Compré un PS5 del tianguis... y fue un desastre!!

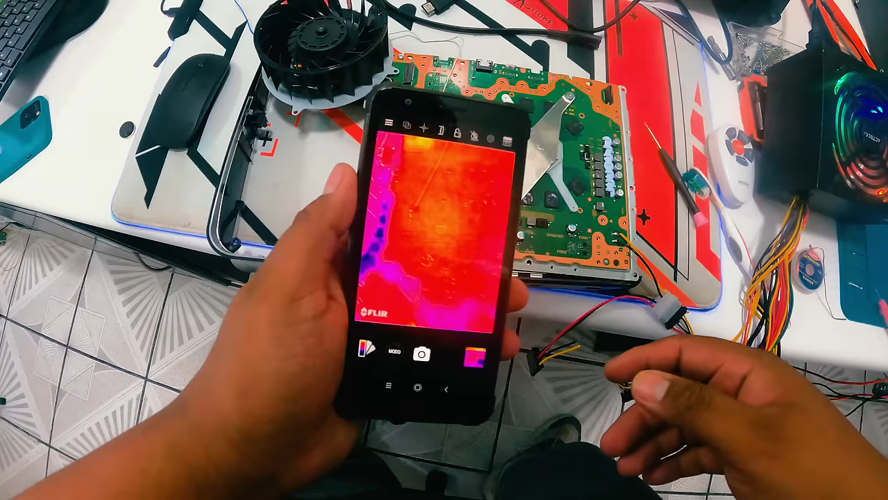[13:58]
Le hice caso Estoy revisando aquí Con la cámara térmica Este Cada componente Quiero que observen En teoría El componente Que está en corto Cada que yo encienda La consola Se calienta Ahí está
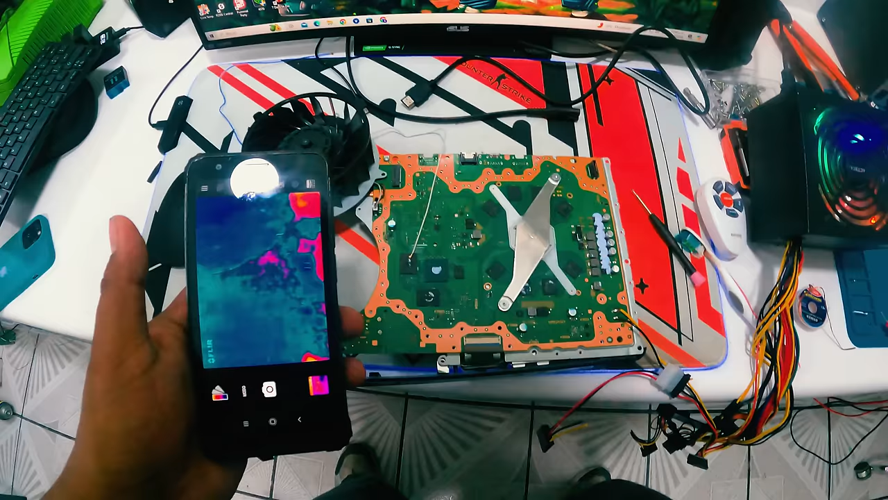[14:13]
Sin embargo Este componente Puede estar dando Altas temperaturas Por algún corto Cercano Al mismo componente Así que Antes de